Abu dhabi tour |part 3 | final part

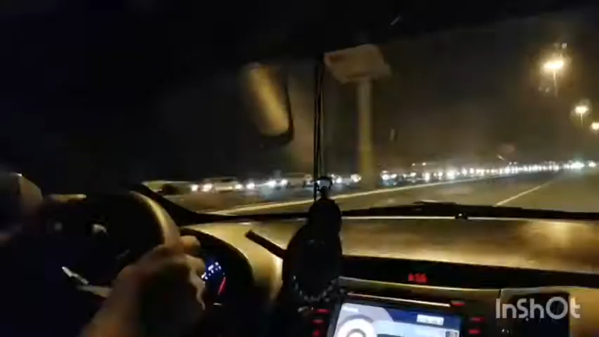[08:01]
आया? अब हमारी है दुबई, सॉरी अबू धाबी से वापसी और ये वो आवाम है। कोई 2 किलोमीटर की लाइन तो हो गई होगी अब तक, नहीं जो कि अबू धाबी बॉर्डर के लिए खड़ी हुई है। बाबा ये कब जाएंगे पता नहीं, और इनका टेस्ट कब होगा?